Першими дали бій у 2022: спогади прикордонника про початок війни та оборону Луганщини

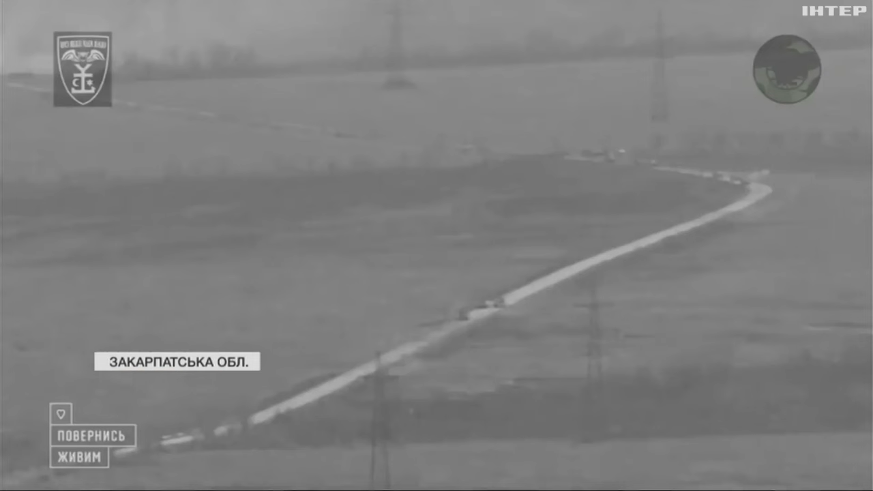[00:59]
Спочатку росіяни стягували свою техніку до кордонів вночі.
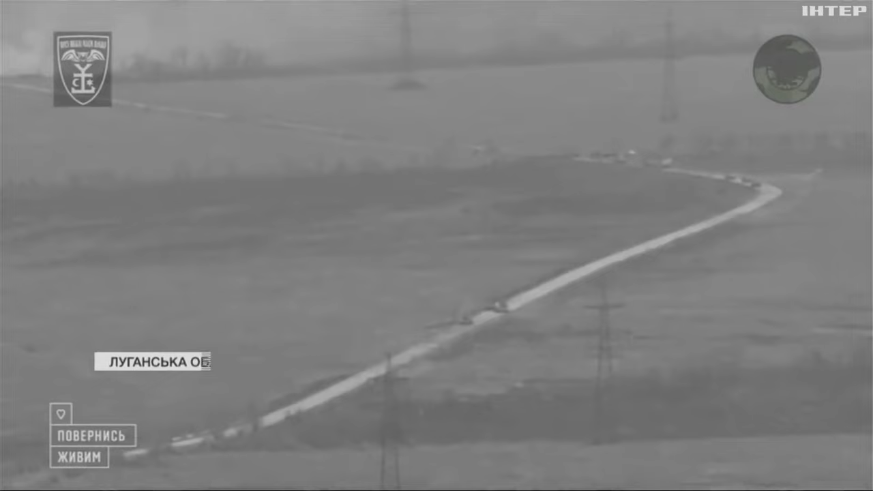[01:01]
Було чутно гурки двигунів.
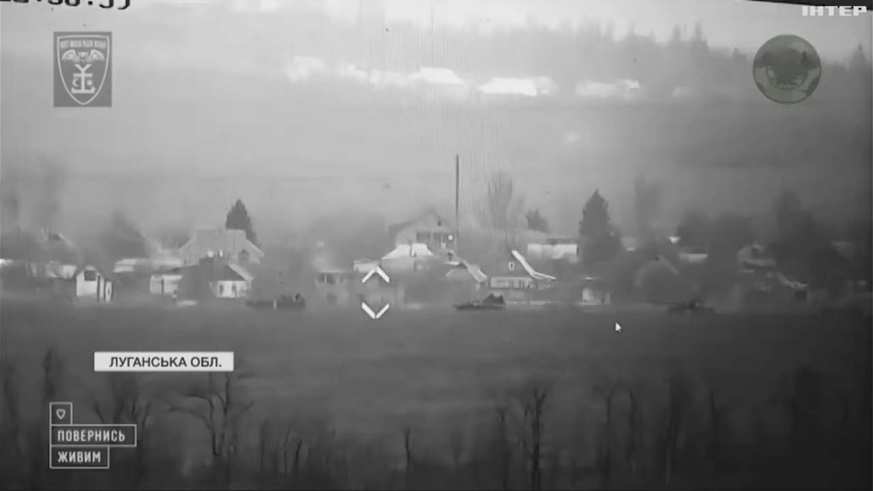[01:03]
А потім вже і в день переміщали своє військо.
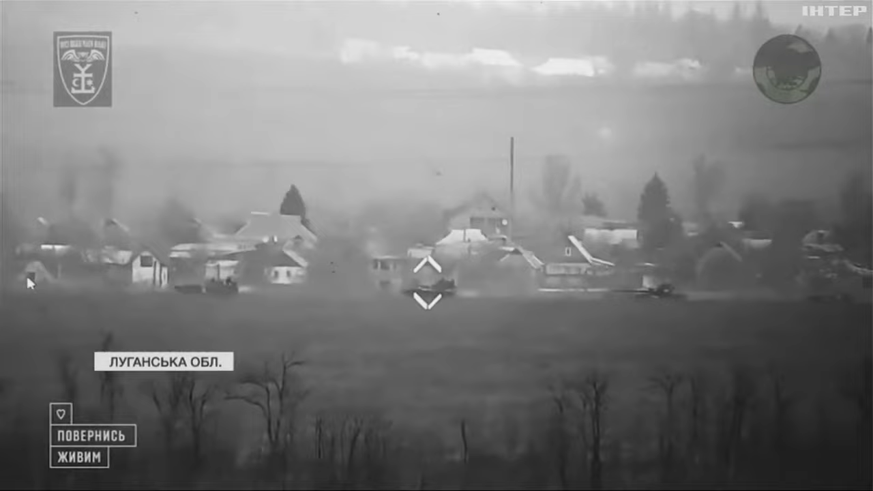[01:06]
О третій ранку 24-го російська ДРГ перейшла кордон і вбила першого українського солдата.